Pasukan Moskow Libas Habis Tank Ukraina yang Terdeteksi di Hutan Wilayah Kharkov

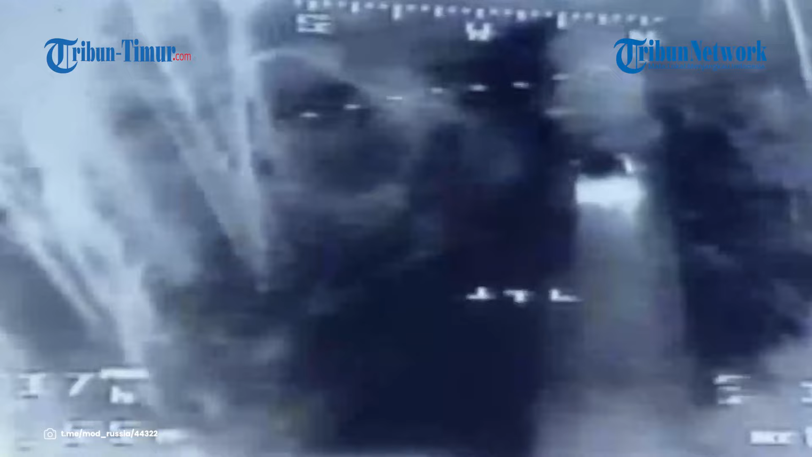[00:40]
Dalam rekaman tersebut, pengintai dari kelompok pasukan utara mendeteksi pergerakan dua kendaraan tempur lapis baja,
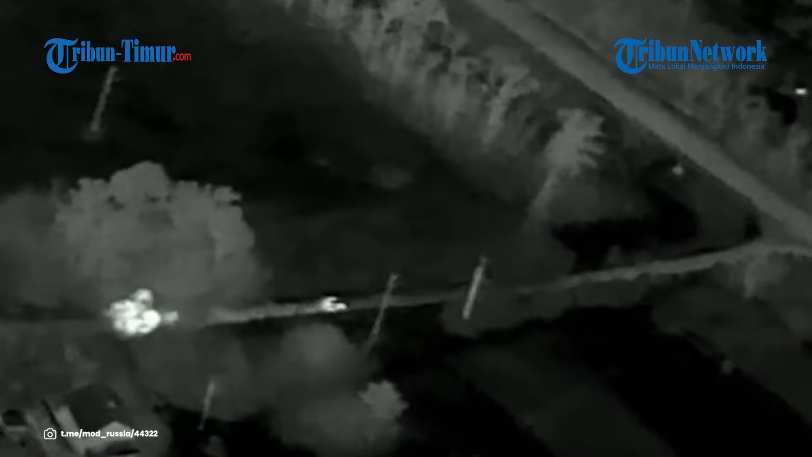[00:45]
angkatan bersenjata Ukraina yang awaknya mencoba menyemunjikan mereka di tengah hutan di wilayah Kharkov.
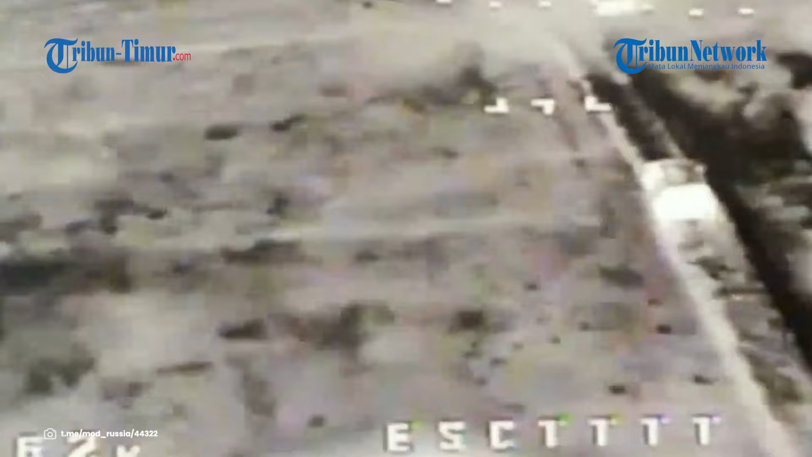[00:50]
Setelah menganalisis data intelijen, diambil keputusan untuk menembaki kedua kendaraan tempur lapis baja Ukraina.
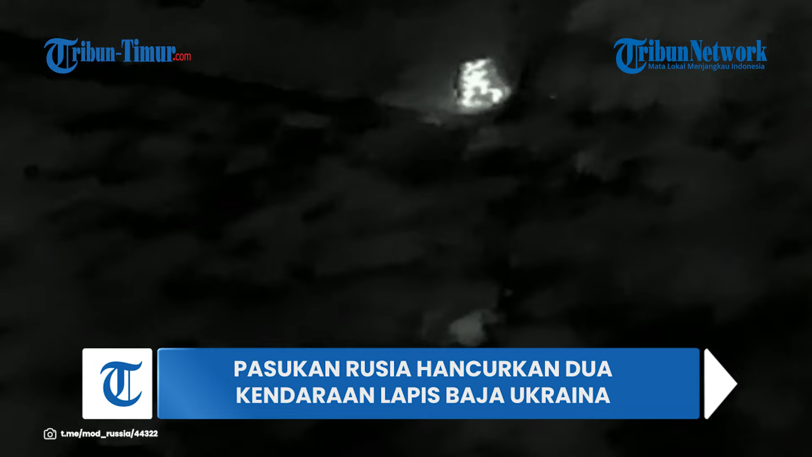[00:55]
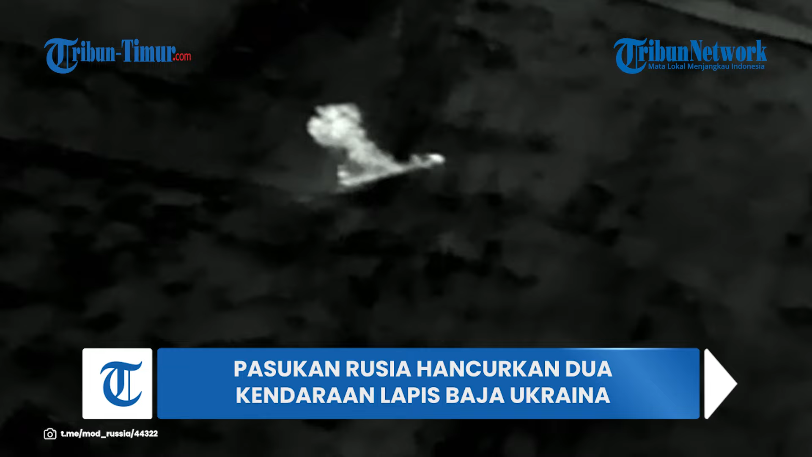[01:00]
Alhasil target dihancurkan menggunakan drone FPV, seperti yang terlihat dalam rekaman.